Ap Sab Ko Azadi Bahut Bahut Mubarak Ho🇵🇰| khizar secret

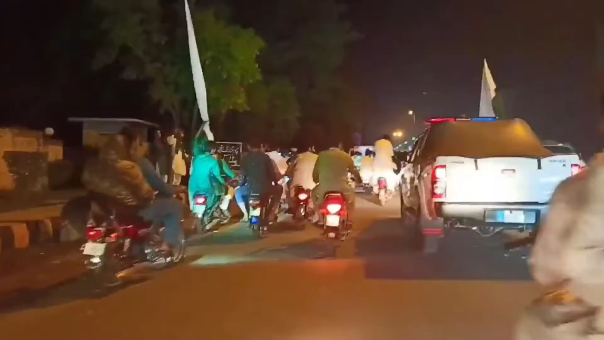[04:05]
کیسے ہے کوئی لائٹنگ والی جگہ پہ تو آپ
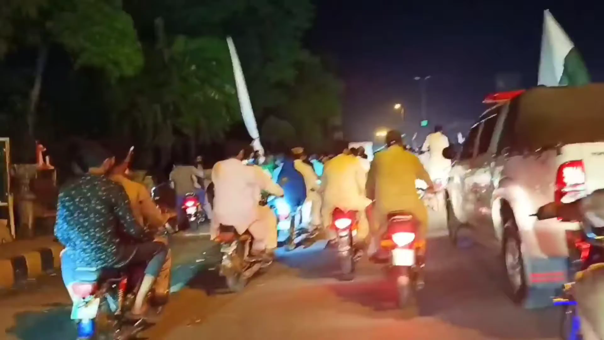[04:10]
کو بھی دکھائیں گے بہت پیارا تھا الفتح تو ادھر کا بھی ٹور کالیہ فرس ٹیم گیا تھا تو یہ دیکھیں راشت یہ بہت ہے آگے پیچھے پاں پوہوں پھین تو یہ
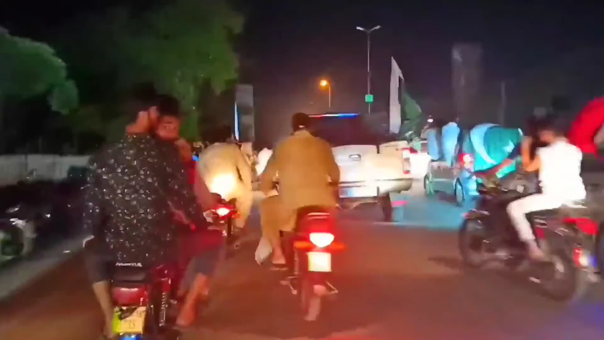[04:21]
دیکھیں گوڑیاں سے جنڈے لگیں دیکھتے ہیں جی پہنچتے ہیں کوئی لائٹنگ والی جگہ ملے چاہاں بندہ کوئی تصویریں وغیرہ کھینچے اللہ کر کے
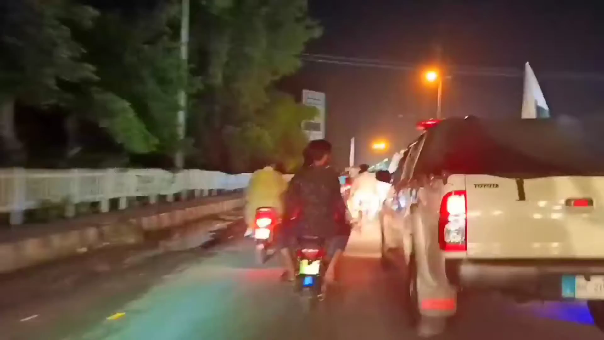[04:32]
ملی جائے راشت دیکھیں آپ بہت زیادہ رہے ہیں یہ ملی جگہ بہت پیاری ہے یہ
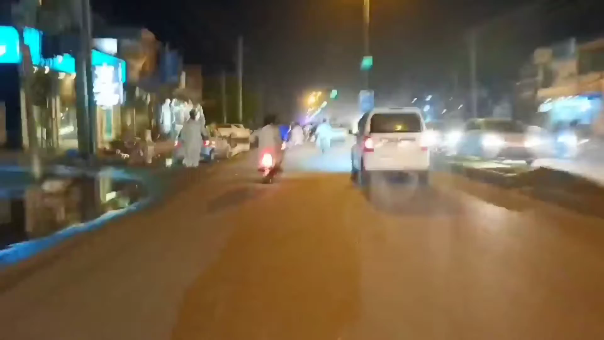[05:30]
ہیں گھر کافی نین بھی آرہی ہے تو رش کافی ہے تو ہر جگہ پاں پوہ پیچھ جاتے ہیں گھر تو پھر پہنچ کے میں